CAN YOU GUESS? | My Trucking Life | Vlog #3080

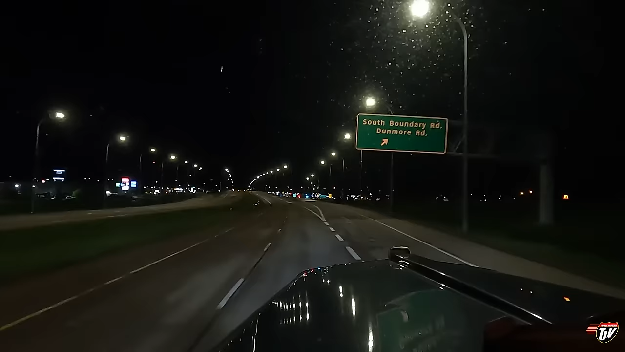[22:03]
We're just rolling into Medicine Hat, Alberta. I think this is where we're going to call it a night. At least we're going to try. By that I mean we're going to pull into the Flying J. Just down the road here and see if there's a parking spot for me. It's late. It's the middle of the night. I have my doubts. We'll see what happens. We'll see what happens. If not, we'll continue on down the road. We'll stop at a rest area between here and Strathmore.
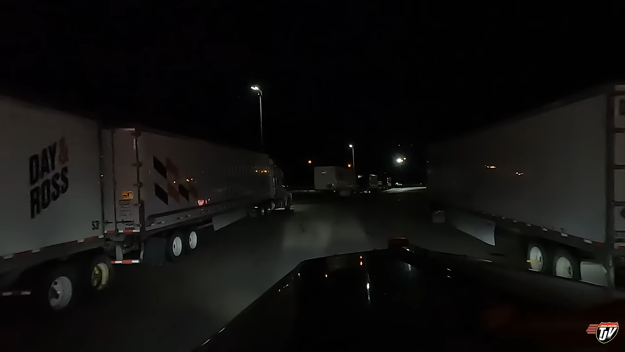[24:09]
These guys have these huge long units. I would do the same. I saw a nice spot along the side over there, but it's probably going to be filled up already by the time I get there. Yeah, it looks like there's a truck. Oh, we might be driving past it.
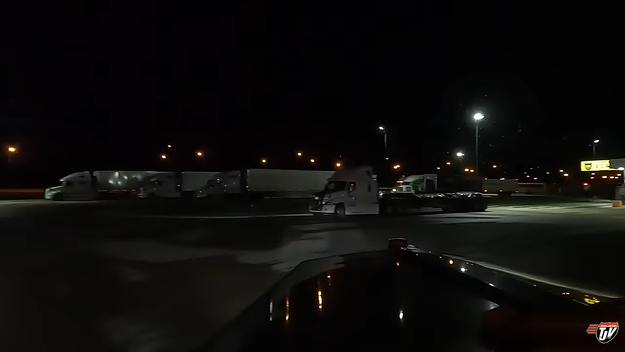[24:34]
It's probably going to park in there though. It's right along the side of the driveway over there, which would be perfect. If nobody else takes it by the time I get there. I'm just going to thread the needle through the pumps here real slow and easy.
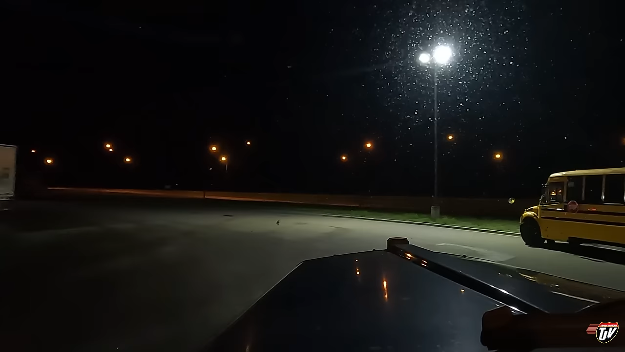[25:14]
See, I'm going to park along the side of the driveway right here. Oh, but that guy's double parked here. Oh, if these guys are double parking in here, there's no way I'm risking that.
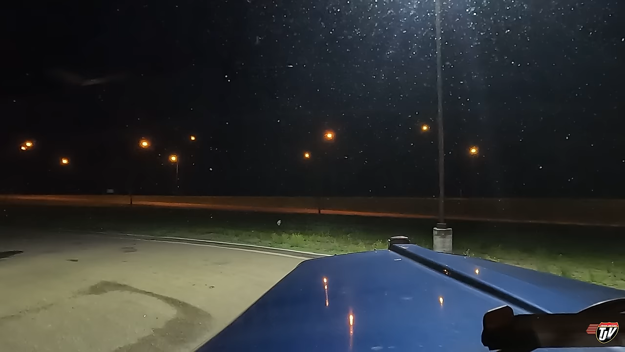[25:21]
Nope. Nope. Look at this. See, I can't park behind this guy because this guy's here. I'd be blocking this guy. What are you guys doing? There's parking spots available. You see, I was thinking of parking up here, but I wouldn't double park like these people. Come on. That guy in the back totally blocking. Why are these guys doing that? Look at that guy over there.
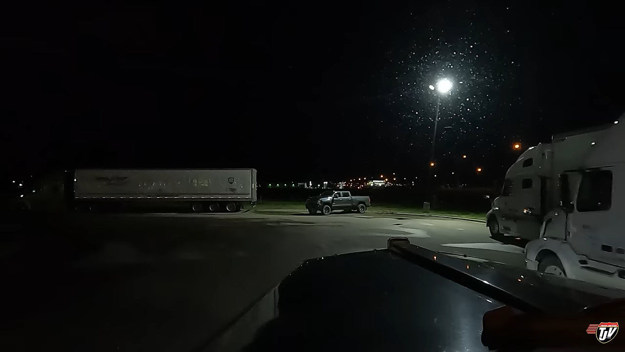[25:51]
Look at this pickup truck. What's he doing here? Why is that guy there? What in the world?
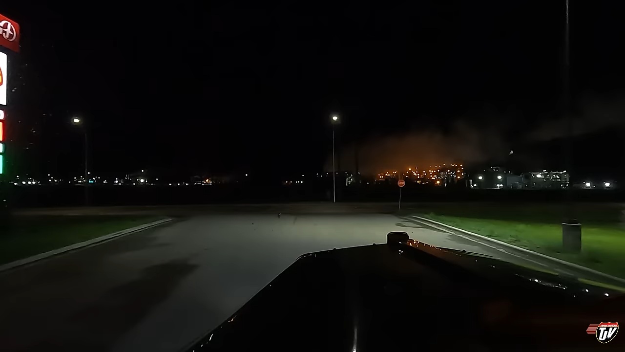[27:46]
you know exactly what I'm talking about. It is not worth the risk. All right, just down the road in Red Cliff. Same town, just other side. Petro Pass. I'm going to see if there's parking here. I saw across the street already the ESO has truck parking. So, if there's no parking here, I'm going over there. We're definitely shutting her down here in Red Cliff tonight. Just got to find the right parking spot.
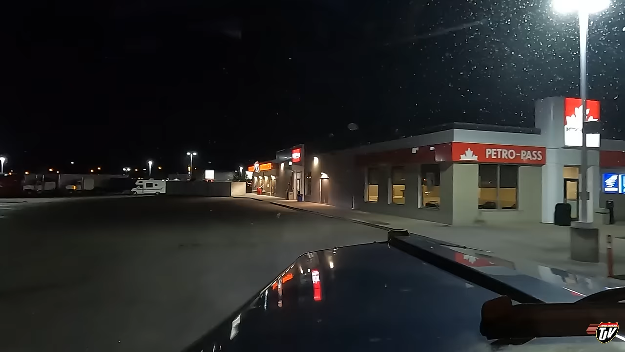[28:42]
I've got an A&W here, which makes me want some onion rings. I thought I saw a spot over here in this lineup, but this is all blindside back in. I don't really like that.